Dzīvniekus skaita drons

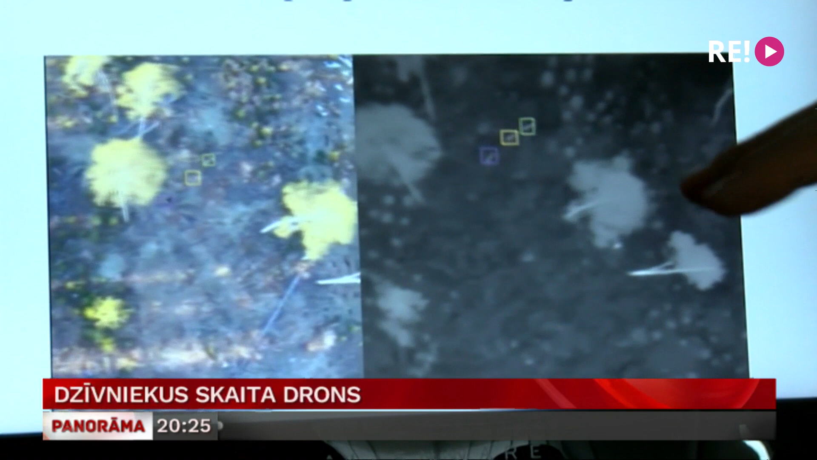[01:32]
Šī iemesla dēļ eksperti un pētnieki ievāktos datus pārskata datoru sistēmā. Šeit ļoti labi redz trīs, tā kā iezīmējās siltie punkti.